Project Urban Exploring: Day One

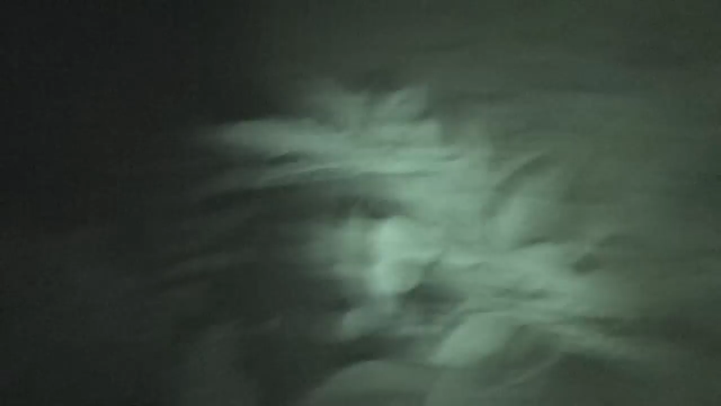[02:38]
That's where we went in. Open it up. Okay. Okay.
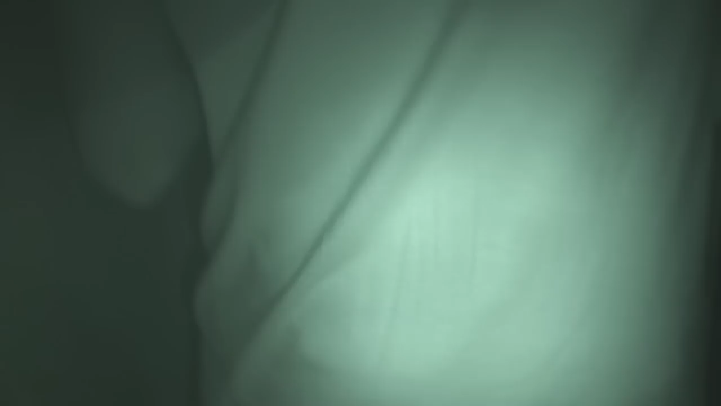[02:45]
Is there a door behind that? Yeah. Just go in. Just go in. Oh fuck this, y'all. This is the first one you went into, right?
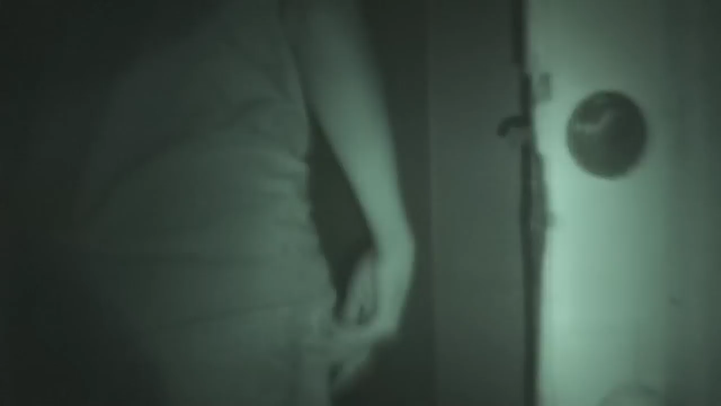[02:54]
Yep. What's up? Alright, Franco. Franco's going lead. What do you mean shush? Wait, let Franco go first. Alright, I'm going to bed. What? What? This is where you got? This is all we got today. Look out at your feet. Look at that glory hole. Yeah. Alright, I'll pee. Are you serious? Yeah, don't pee in here. I can't smell.
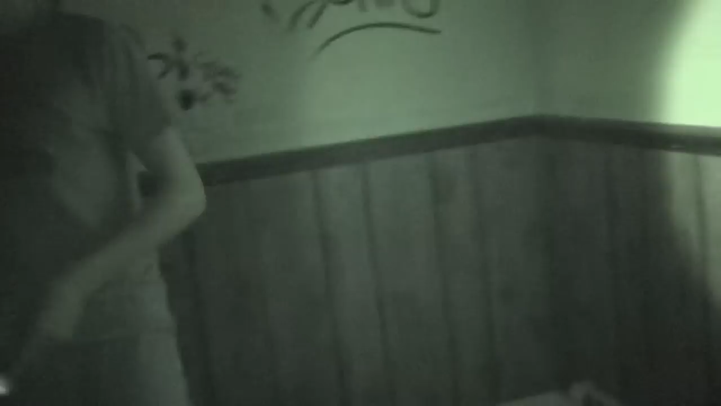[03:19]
Yeah, that smells like shit. Oh, what is that? You got a clown, right? No.
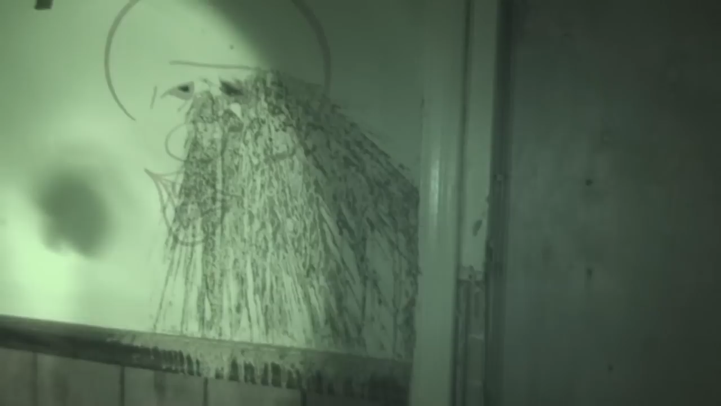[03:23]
Yeah, but there's like fucking feces. Yeah, dude. There's shit like that everywhere. You recording? Yeah, I'm recording. I've been recording since we were running around the front where you thought you knew where the entrance was. Oh, okay. I'm scared. I'm scared.
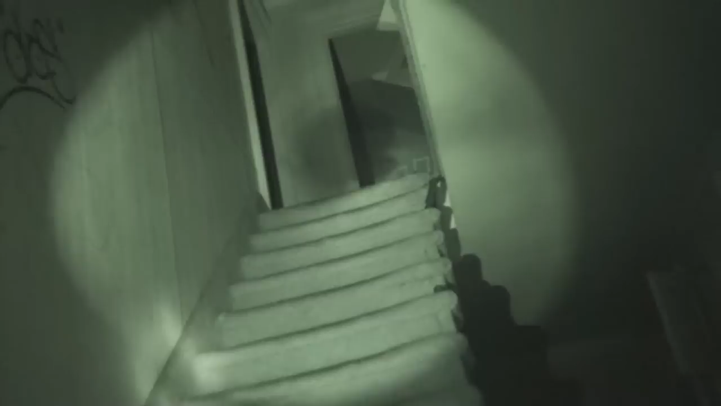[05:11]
Oh my god. Dude. What the fuck is this? Why are you stopping? Are you not going up? Oh, what the fuck is this? I don't hear any laughing. Oh my god.